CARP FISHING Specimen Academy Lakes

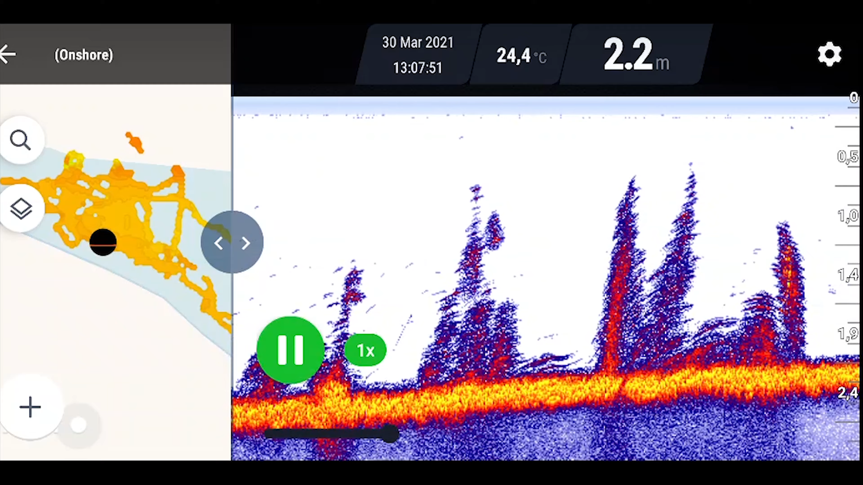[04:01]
On screen: depth 2.2 m, water 24.4°C
But eventually we found a couple of clear patches, four clear patches, and decided to chuck in our bait in those four clear patches that we found.
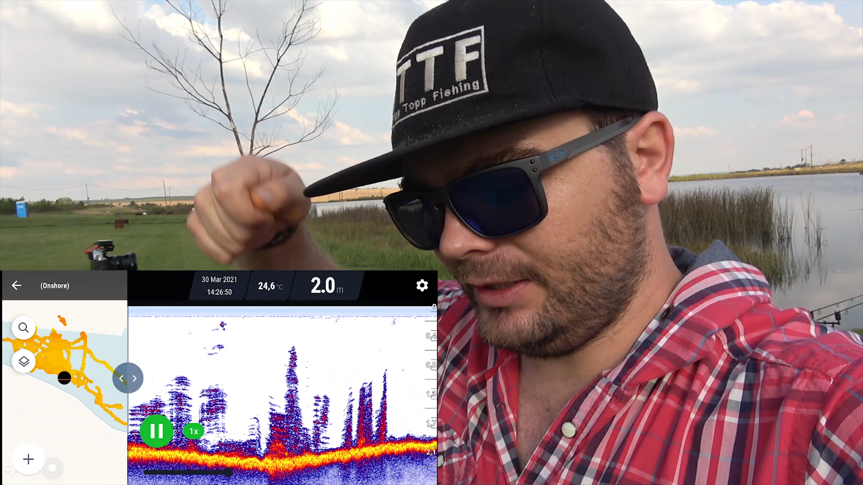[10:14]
On screen: depth 2.0 m, water 24.6°C
because there's quite a lot of weed here. So anyone who wants to fish Specimen Academy lakes, there's a lot of weed, so you've got to be very specific on where you put your rigs.
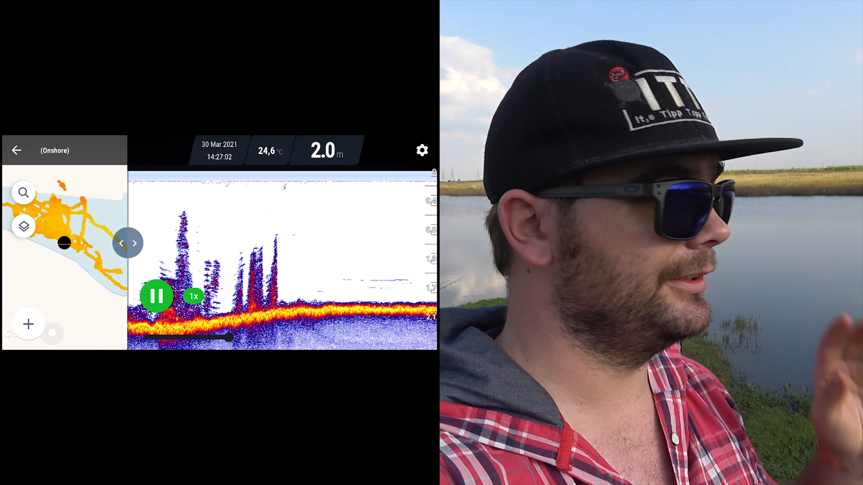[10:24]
On screen: depth 2.0 m, water 24.6°C
So we have found little gaps, maybe a meter by 2 meters, meter by meter, meter by 4 meters. I'm just talking about the different spots. And we have lowered our rigs exactly where it was. And we lowered our rigs underneath the deeper so we could watch the rig go down, because there's no point in seeing that there's a clear spot here and then dropping a rig somewhere that isn't right here.
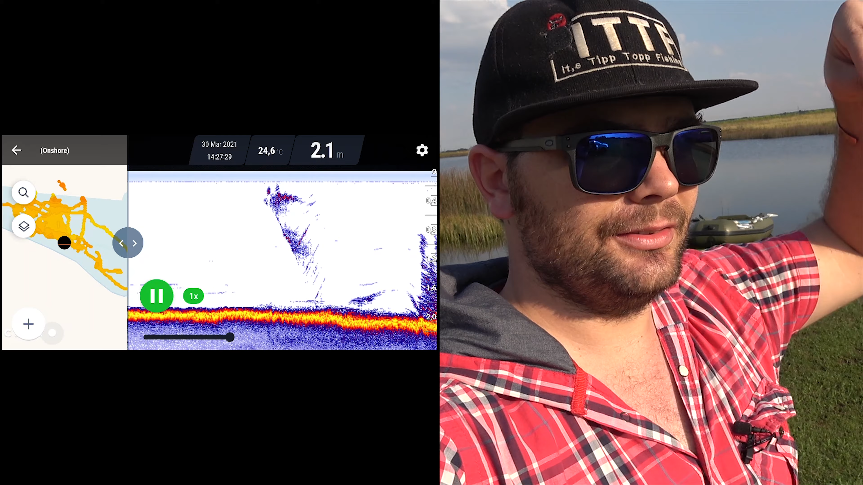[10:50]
On screen: depth 2.1 m, water 24.6°C
So that's what we've done. Apparently this lovely venue is a night catching venue, so holding thumbs.